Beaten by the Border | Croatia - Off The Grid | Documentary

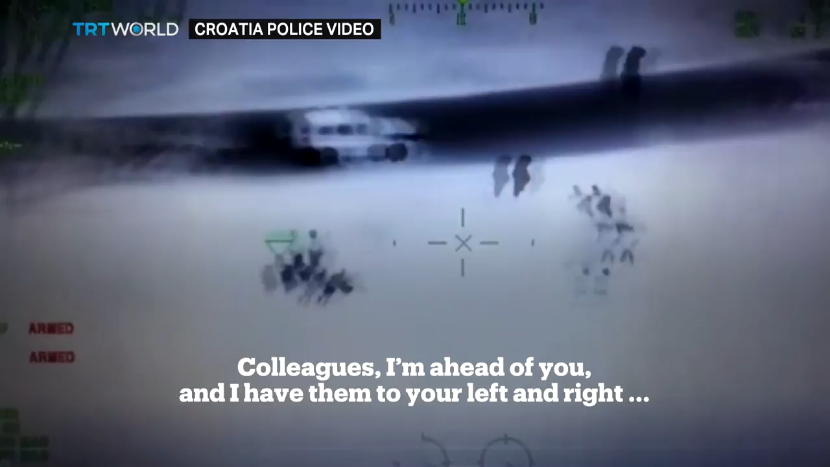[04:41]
Colleagues, here they are in front of you. On the left and on the left side. There are a lot more than you wanted to see.
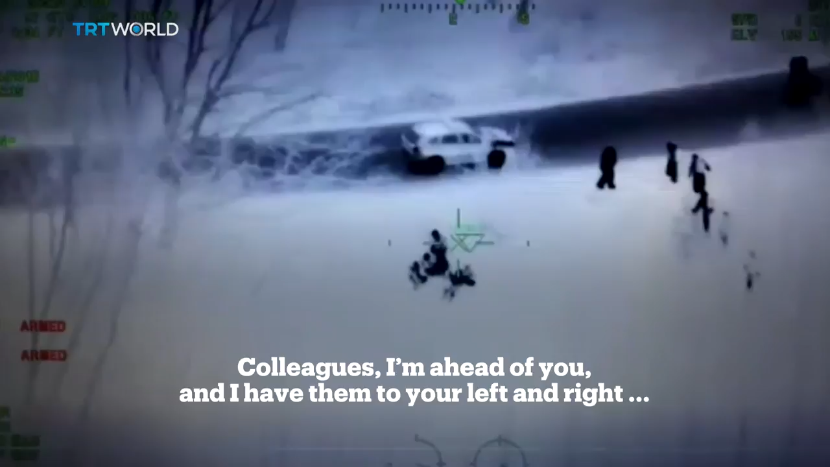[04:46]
On the left side and the group, they are in front of you.
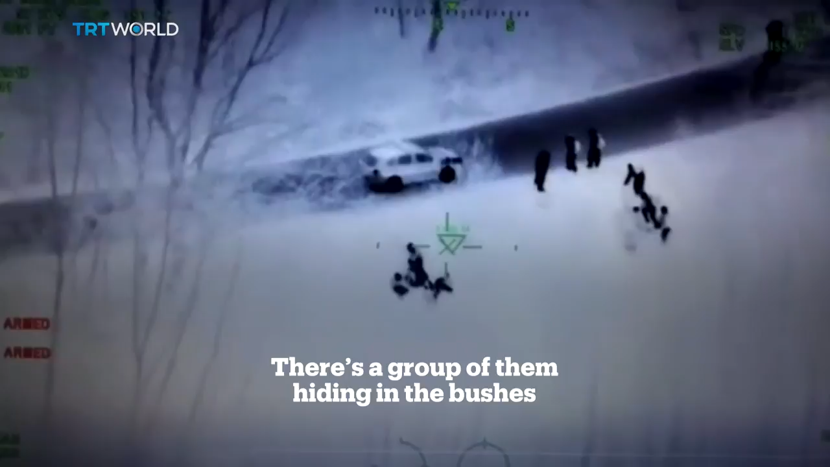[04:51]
One, they are organized, there are the largest patrols.
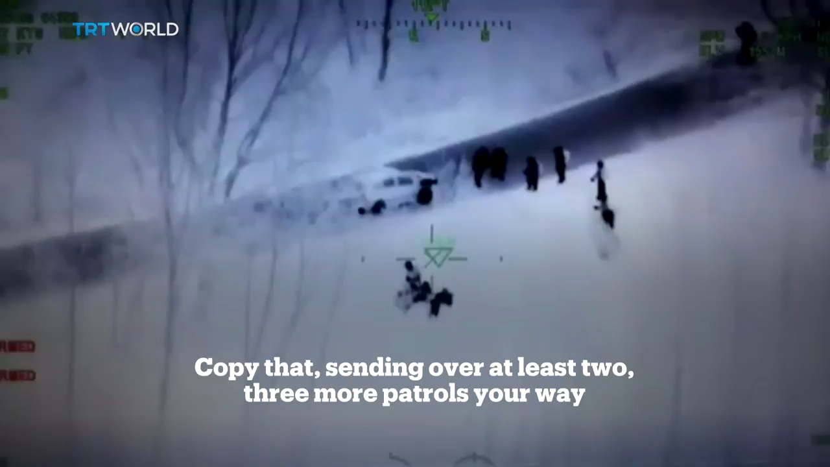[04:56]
Colleagues, come back if you are left. Go back if you are left.
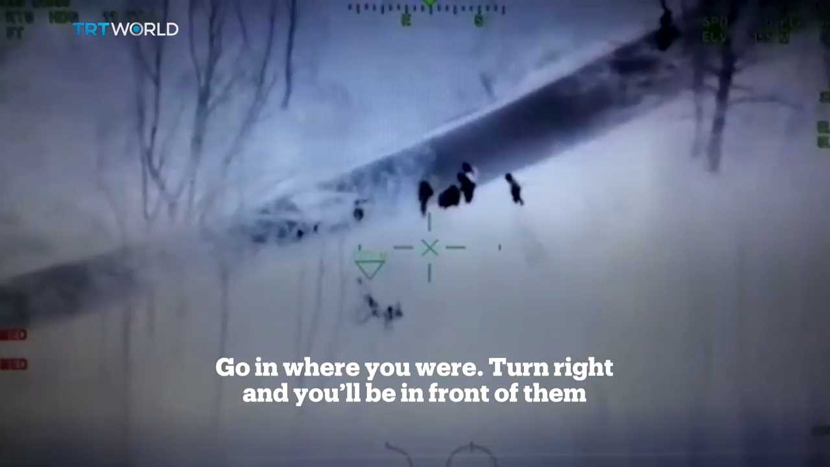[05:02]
Go back if you are right. Go back to them, right ahead of you.
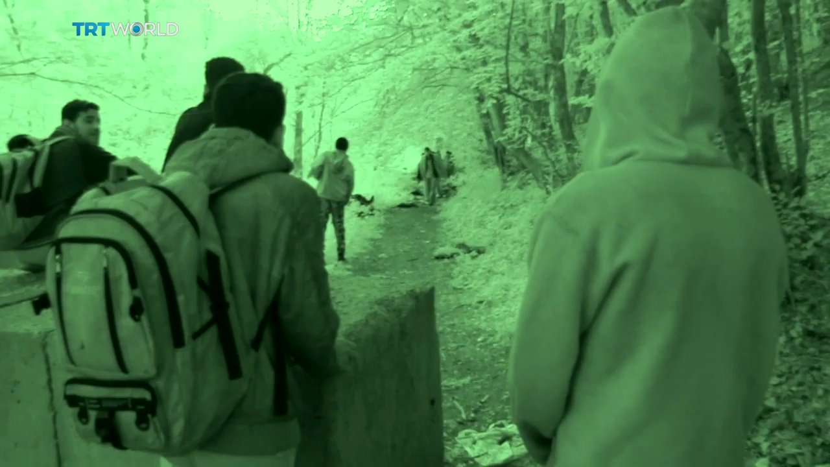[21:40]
As night turns into day, dozens of people are expelled from Croatia. In a remote area, far away from the official border crossing sites.
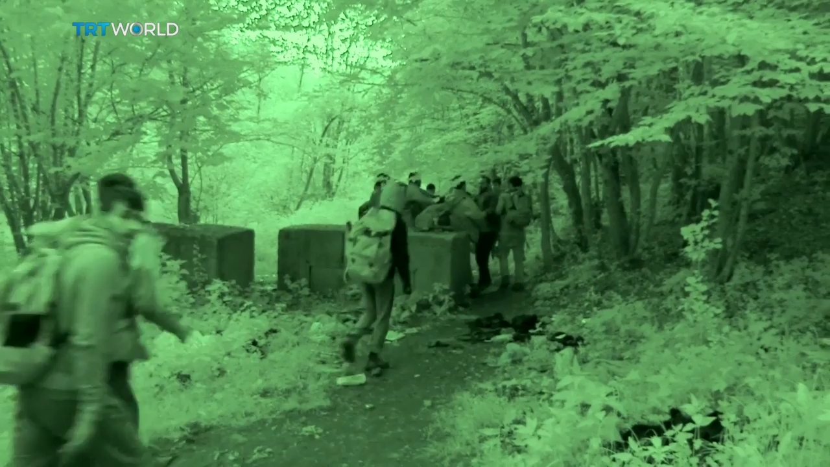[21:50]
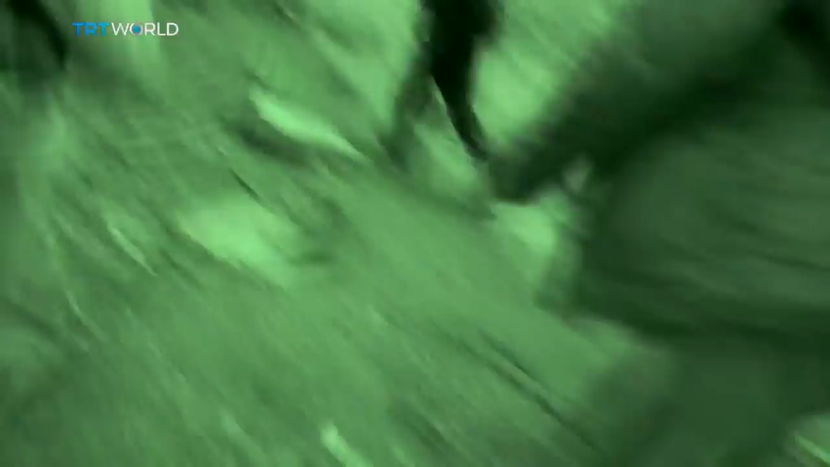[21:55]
To avoid being seen, once again we had to leave. Quickly.
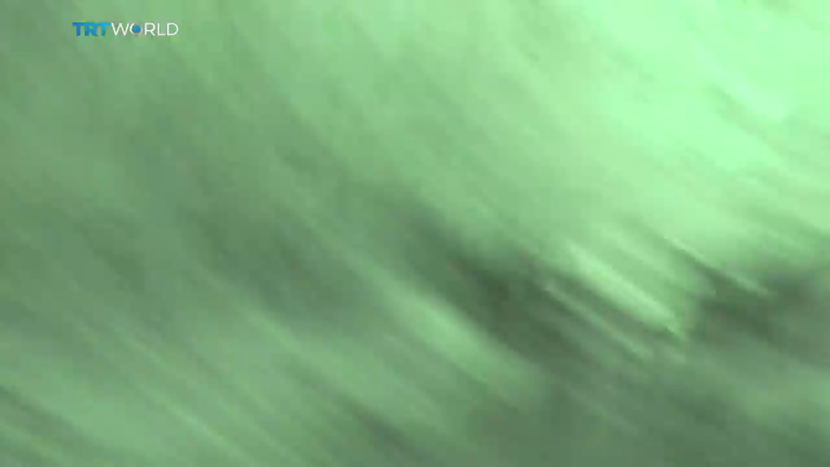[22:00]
On many woodland trails, people's belongings are left after they're pushed back.